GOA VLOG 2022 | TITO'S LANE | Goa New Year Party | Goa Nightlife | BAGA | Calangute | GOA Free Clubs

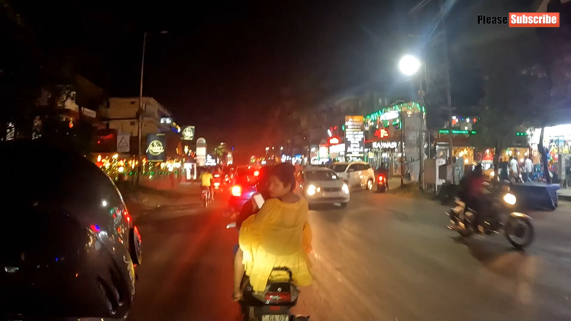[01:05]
इस वक्त देखो माहौल क्या ही अलग है, लाइटिंग पूरा जबरदस्त माहौल है क्रिसमस का।
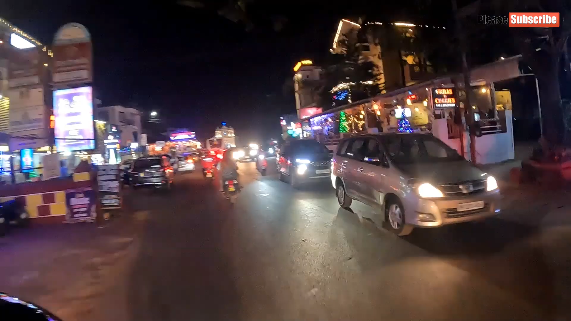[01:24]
देखो चारों तरफ जो रौनक मेला है, ये देख रहे हो, ओह माय गॉड क्या ही माहौल है।
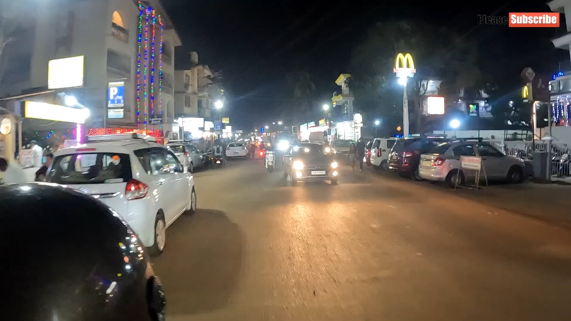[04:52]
काफ़ी सारे होटल्स वगैरह भी आपको यहाँ पे मिल जाएंगे।